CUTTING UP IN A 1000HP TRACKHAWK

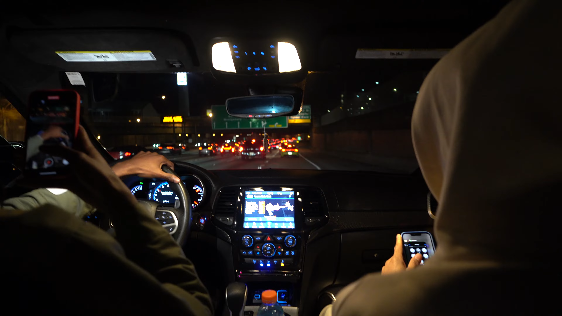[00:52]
I need some room to show y'all, but we in though. Y'all but see, we got a Trackhawk right here. Hellcat right there. Behind is SRT. Hold on. I'm gonna show y'all. Right here.